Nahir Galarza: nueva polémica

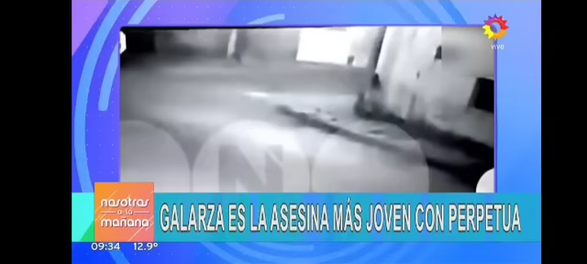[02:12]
en la que se ve a Nair caminando por la calle llamada 3 de Caballería.